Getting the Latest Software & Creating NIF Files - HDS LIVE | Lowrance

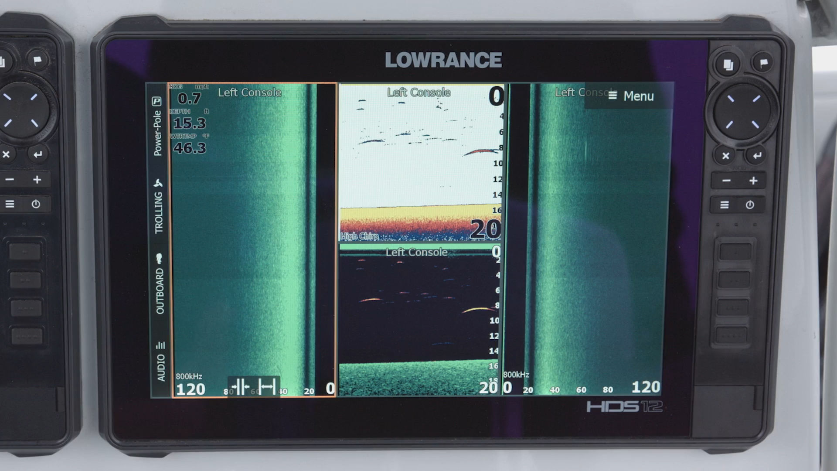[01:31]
Okay guys sometimes if you call into customer service or maybe if you're talking with somebody the question you may get is what version of software you're running is it up to date? So the way to figure that out is obviously you're going to go to lawrence.com go to support and the downloads page for the software updates and you can see the latest version of software right there.
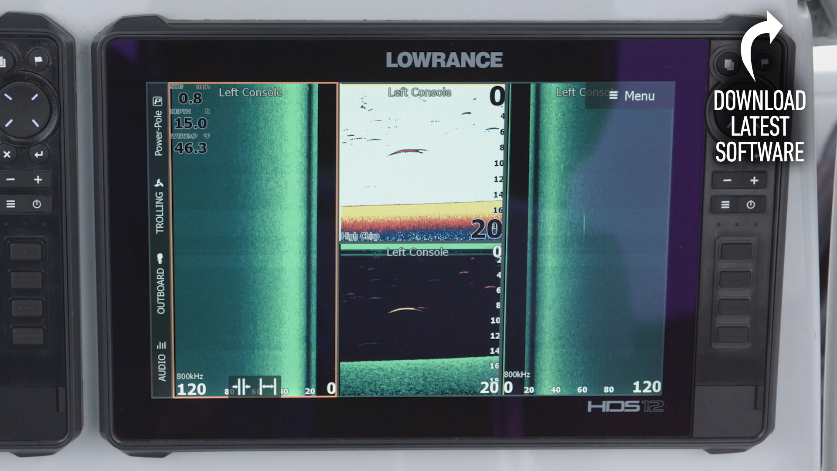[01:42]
So on your unit to find the software version you're going to press your
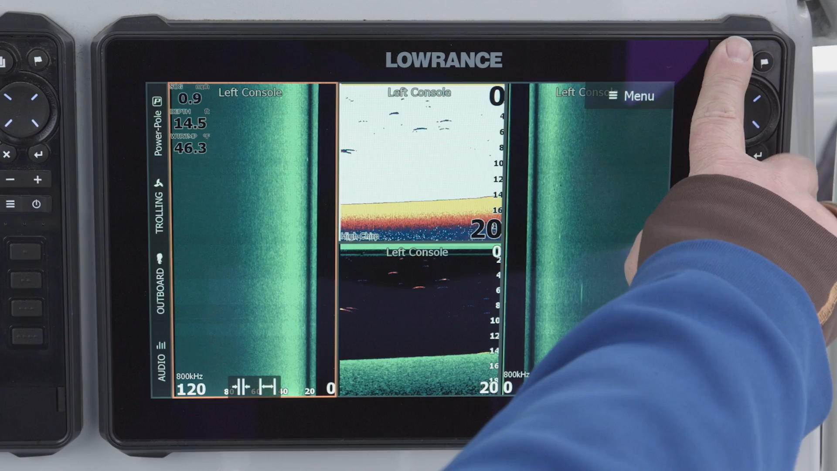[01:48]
pages key then you're going to go to settings and then on the right hand side of the screen we're going to go to about so somebody asked you to go to the about screen this is the screen we're asking about.